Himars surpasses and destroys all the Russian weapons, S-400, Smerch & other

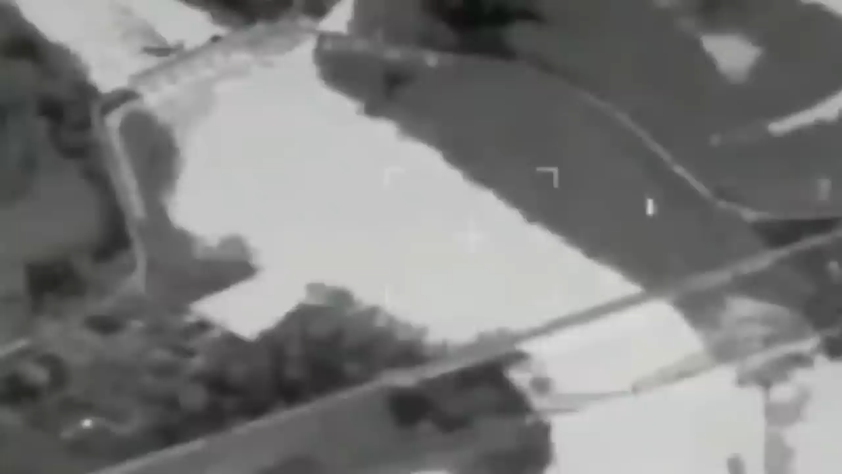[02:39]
The shells hit the bridge not randomly, but along one lane and at the same distance from each other.